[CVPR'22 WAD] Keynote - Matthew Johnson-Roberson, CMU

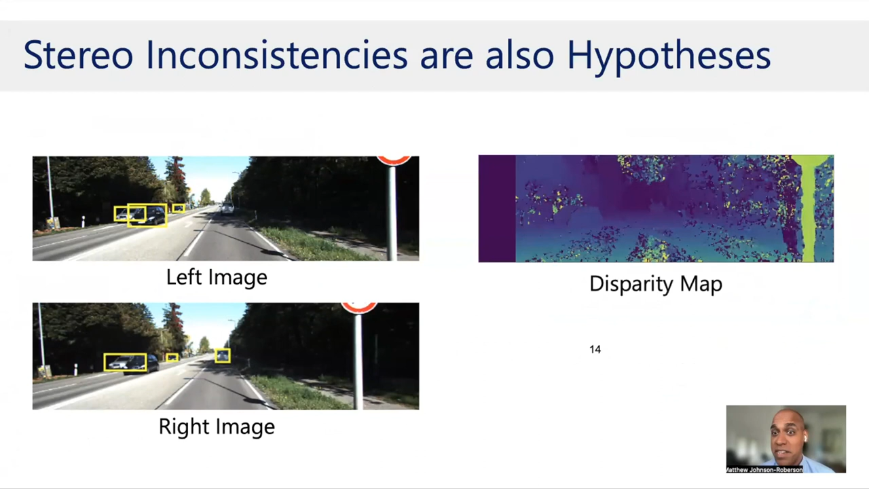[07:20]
We use the disparity map to project that through in space and get us to where that detection would be in the other image.
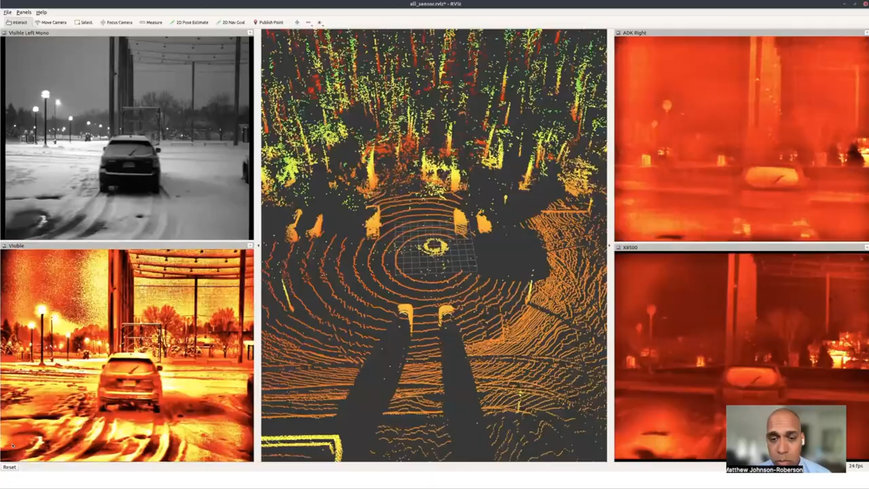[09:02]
And then he has been taking data in the snow. Luckily in Michigan, we have tons of snow, which is great. So in those pretty crappy conditions.
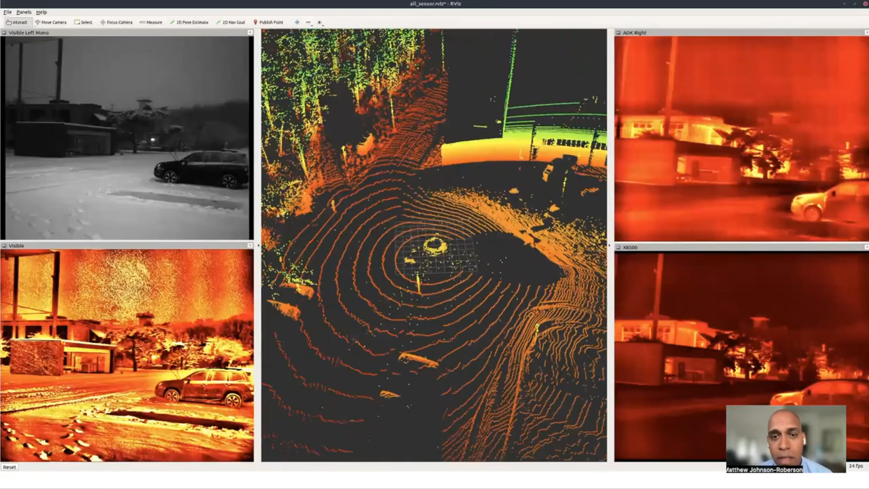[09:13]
And what you can see here is a lighter point cloud in the center, RGB up there in the upper left, but two things that may be less familiar. So one is the 80K, which is that low cost thermal camera. And you can notice a number of factors there.
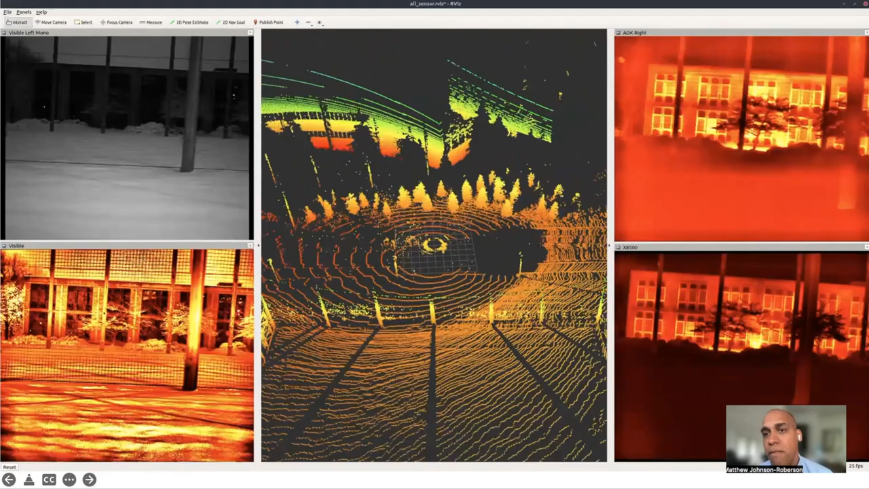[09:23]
One is a high degree of sort of fixed pattern noise, a high degree of blurring, and just sort of lower quality image. But what's powerful is that that image you see down below, which is high quality thermal camera that's, you know, tens of thousands of dollars. It's cooled down to a very low temperature and probably isn't realistic for deployment on AV in practical senses. But what we're trying to do is think about ways of mapping from that high quality thermal space to that much cheaper and sort of noisier thermal space.
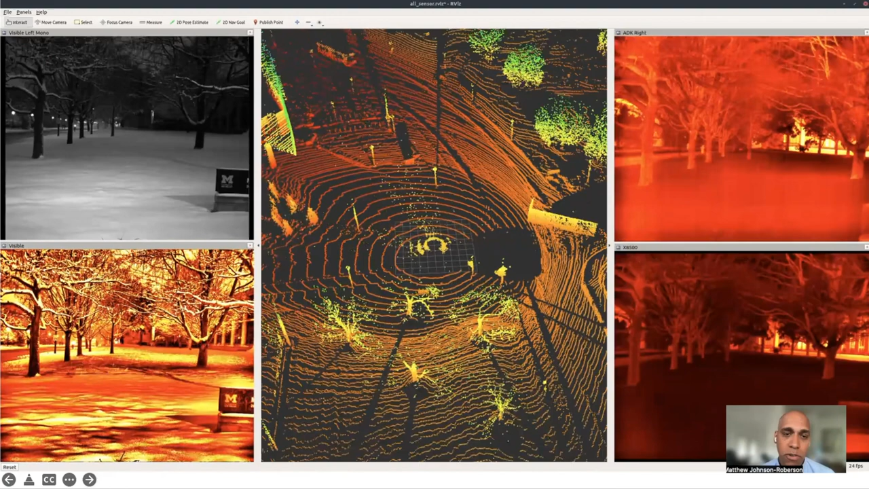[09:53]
And so that's work that's sort of ongoing. Yeah.
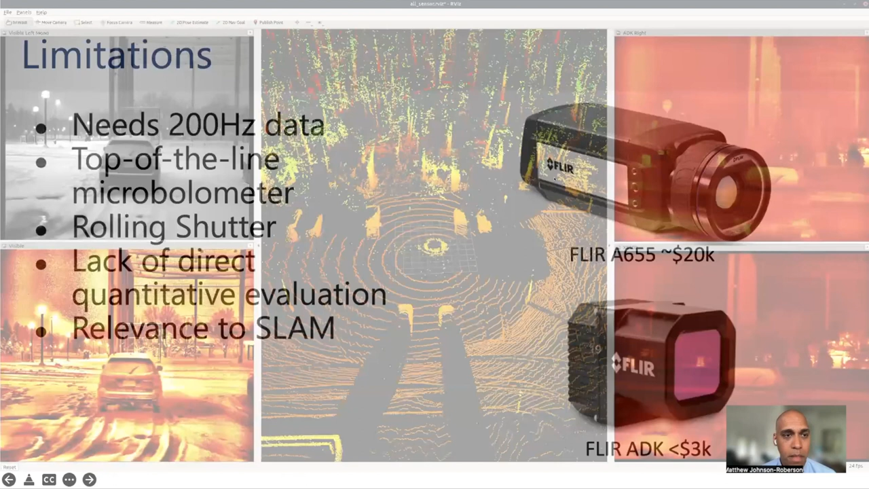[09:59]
So again, that FLIR camera, you know, 20K, there's another one that's even higher cost.
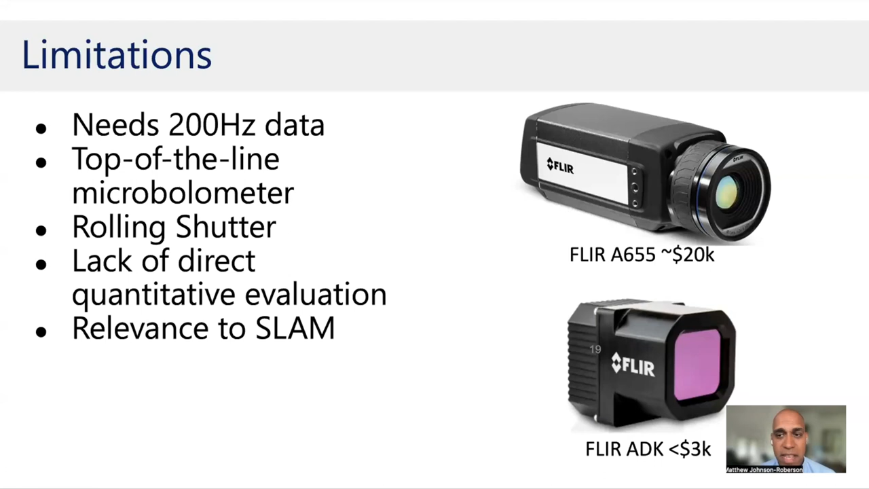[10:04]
But really, this low cost one, these uncooled cameras, we think that that's going to be one of the things that might be really, really relevant in the future.
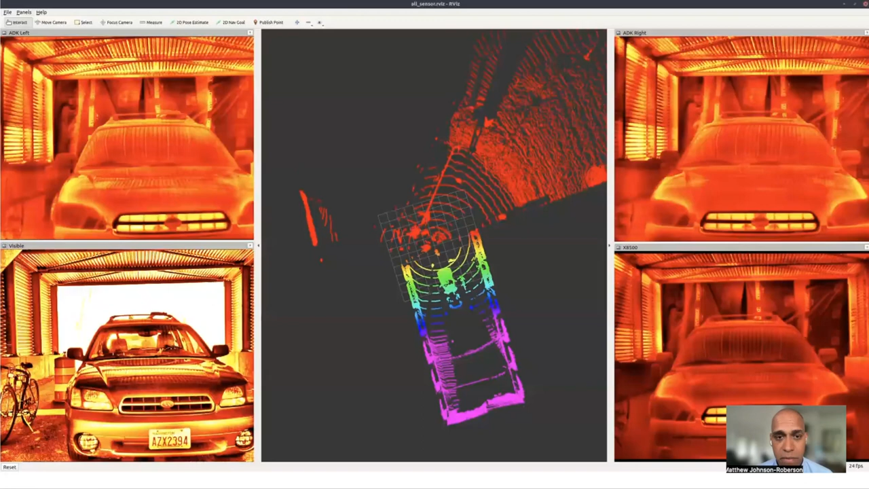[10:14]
Yeah. So anyways, here's just some more imagery of that.
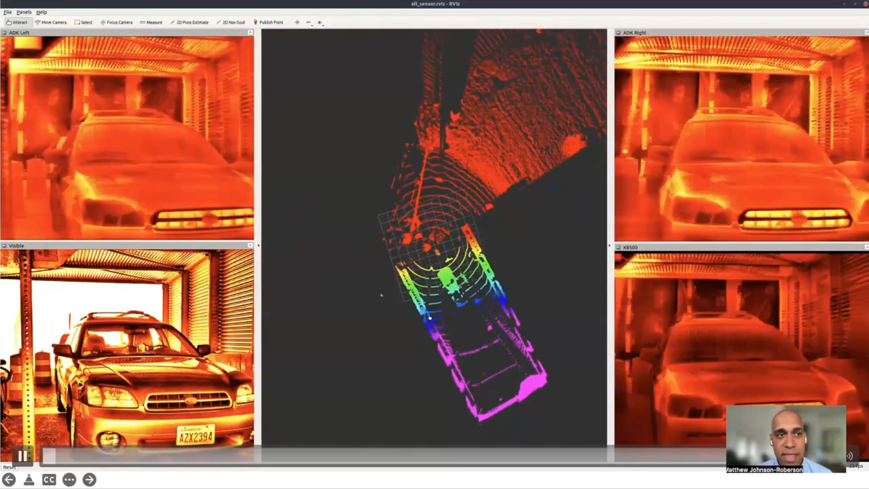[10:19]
Think about that 80K versus what you can see in the cool thermal camera.
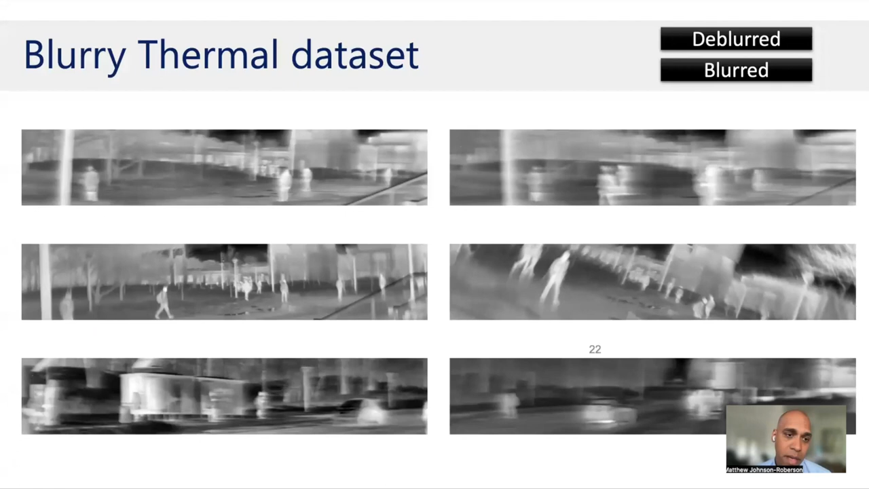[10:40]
But he's done a bunch of work already on that kind of low cost thermal camera to decrease the blurring that you're seeing in those images, which is going to be really important.